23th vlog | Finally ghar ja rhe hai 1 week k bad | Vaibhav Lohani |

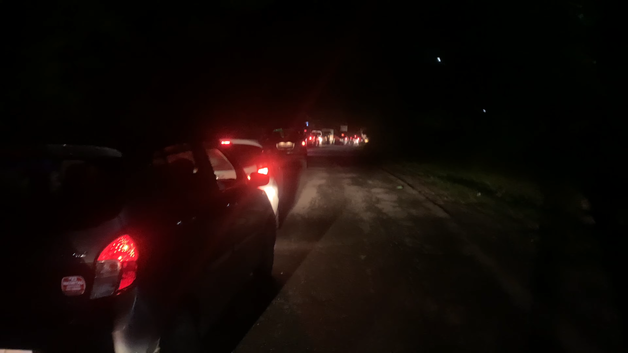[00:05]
क्या गाड़ियाँ ठुकती हुई जिंदगी में पहली बार देखी और फिर झगड़े भी देखे, फिर हाथापाई भी देखी।